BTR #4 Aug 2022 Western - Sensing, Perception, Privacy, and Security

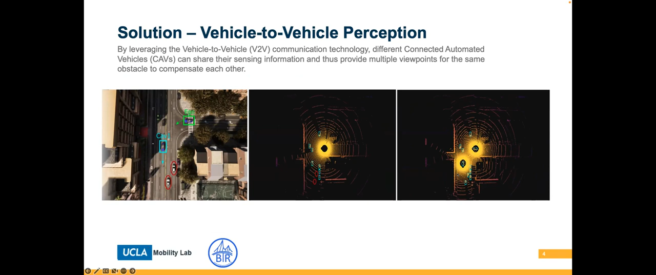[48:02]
which can help the ego agent to detect them and help them to boost the perception capability and performance. However, there are several challenges for the V2V perception.